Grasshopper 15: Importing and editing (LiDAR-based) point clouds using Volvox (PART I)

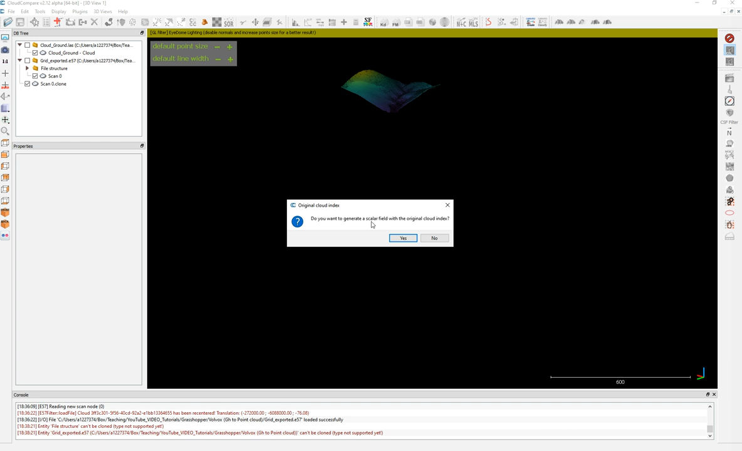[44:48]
And I say, generate color field with the original index. Let's say yes to see what happens.
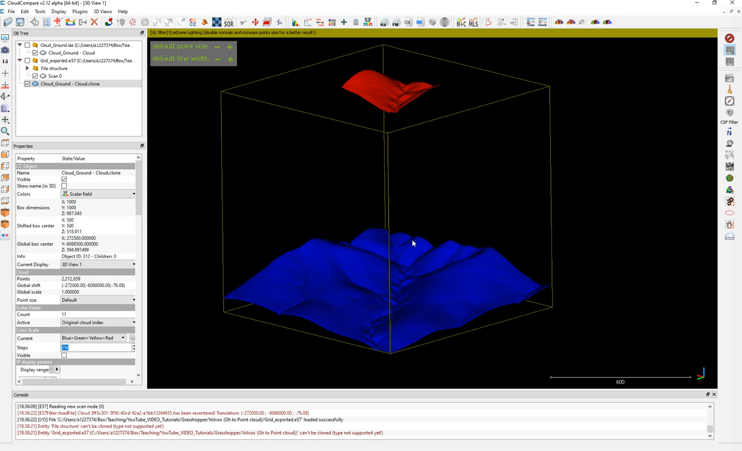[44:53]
So it changed this thing. Okay. That's a problem. RGB. So, um, that's how it looks. Now our model, our whole model has, it's,
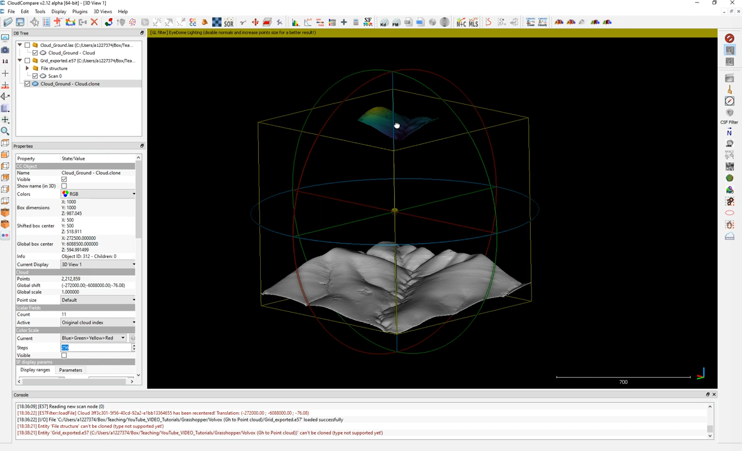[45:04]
is now combined into one single cloud. Now you can export this and save it for Sketchfab. For that, you need to save it as Sketchfab has problems with less.
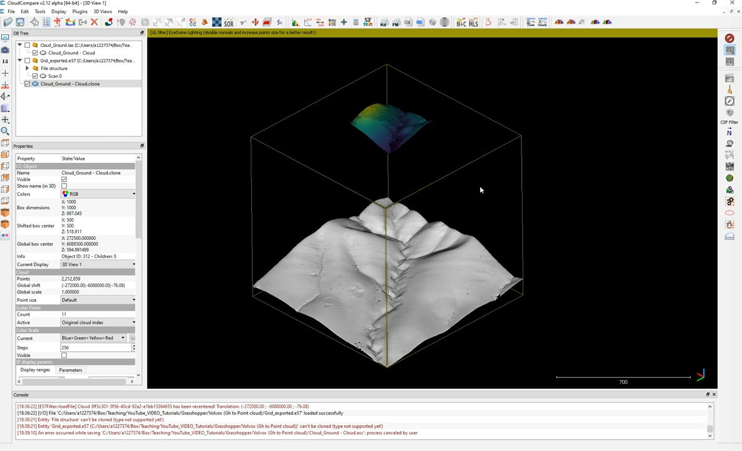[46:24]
So let's imagine this was where our original point cloud. Correct? It used the intensities automatically was decided by the software.
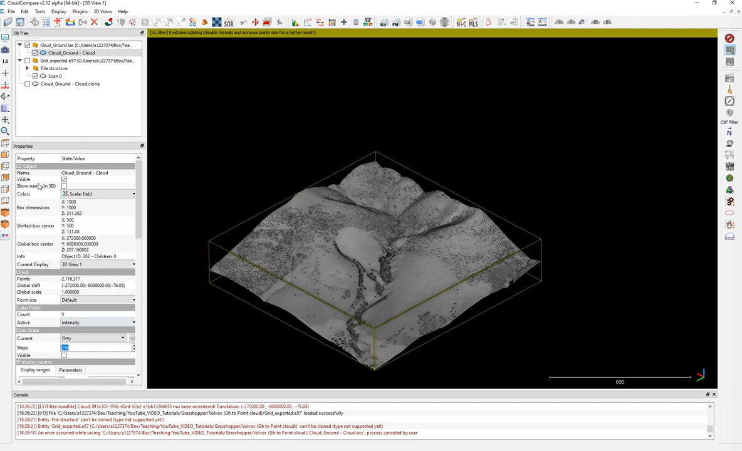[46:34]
I want to color it. I have other tutorials on how to color this. You can color using a mesh. You can color using glass tools. You can color using a unique value.
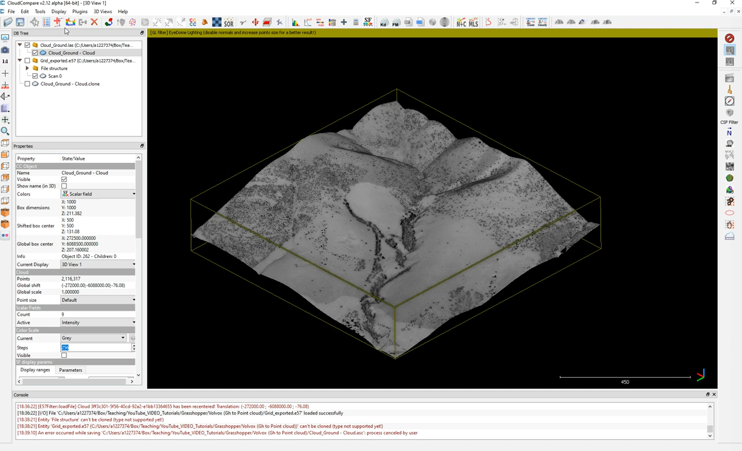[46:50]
Let's do it the first way here. Just by color, find a unique value.
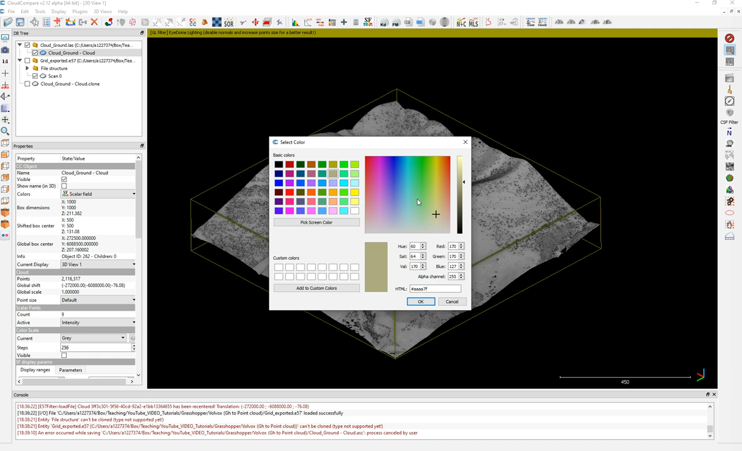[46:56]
Like this, this green. Okay. Just color it.
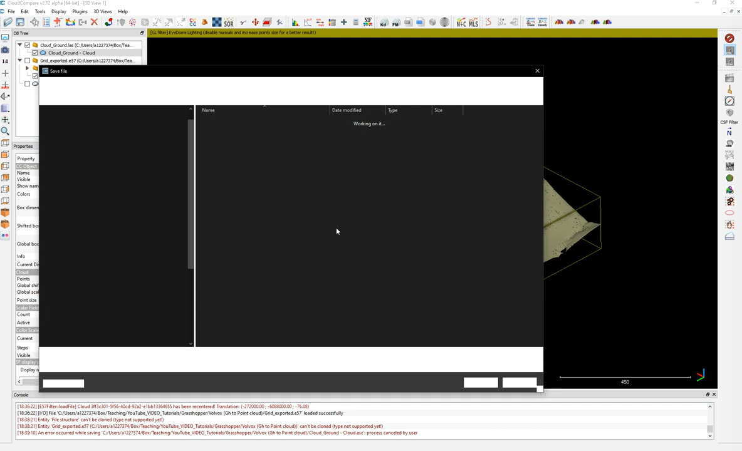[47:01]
Now we save it as, um, 57 ground.
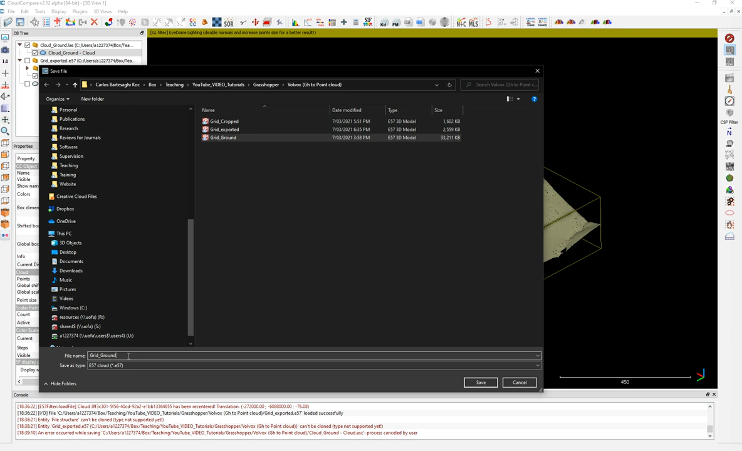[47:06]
And I will add the name color. Okay. So it's saving right now. Taking a bit because the 57 you see is using two processes.
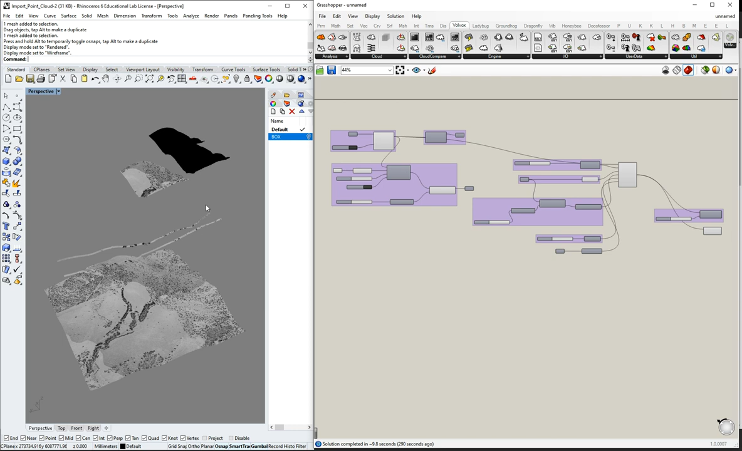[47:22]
Okay. Now we come here and I want to is instead of using this, this file, what I'm going to do is I want to disable this.
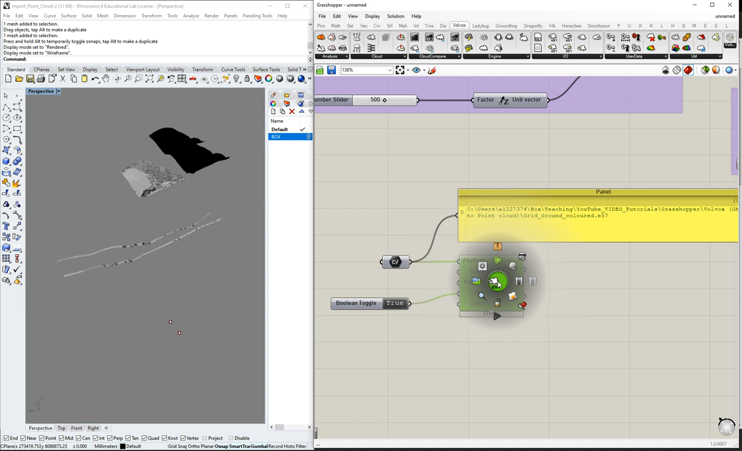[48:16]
And then we turn on this and yes, it's true.
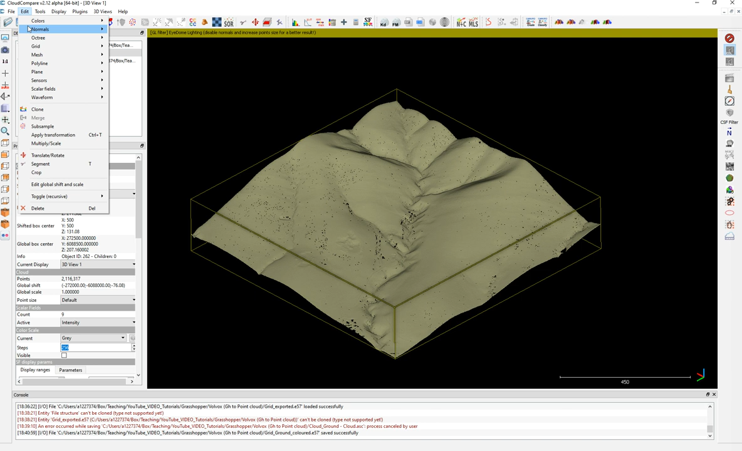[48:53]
We just calculate again the scalar field based on height. So it's export. Okay. And we are going to use this. This color is fine. Okay. Now what we're going to do is edit this color fields. Convert to RGB and this time we don't mix it. We just leave it as citizen. Now you can see this is the RGB. We save it again. We save it as color 2.